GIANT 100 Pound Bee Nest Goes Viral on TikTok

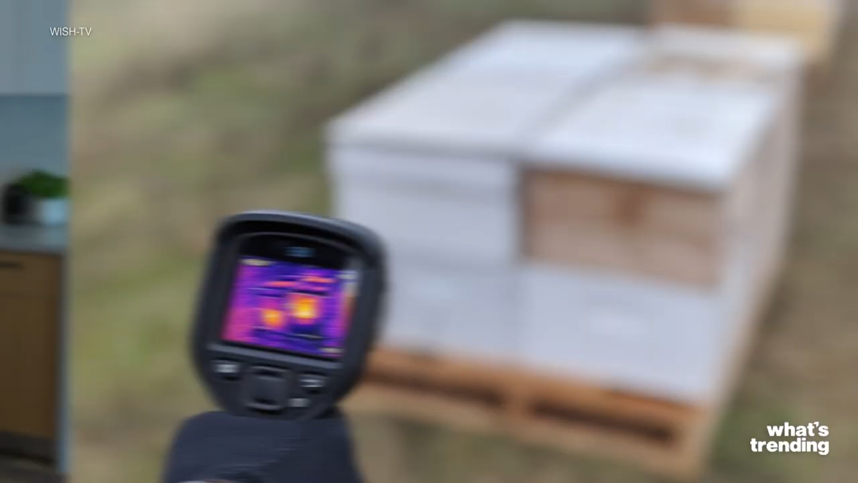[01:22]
The beekeeper found the hive in the office and used a thermal imaging device, which a lot of beekeepers often use.